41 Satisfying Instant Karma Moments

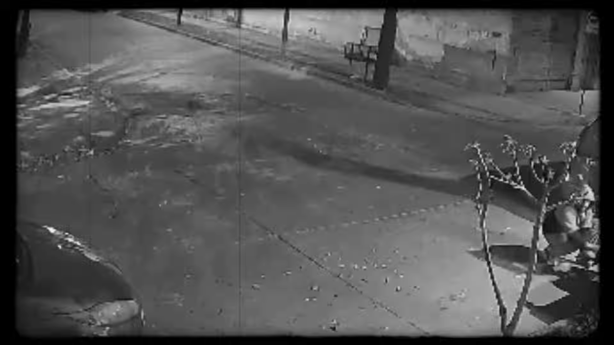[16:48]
He's out on the road at night, up to no good, possibly trying to steal some parts of a car.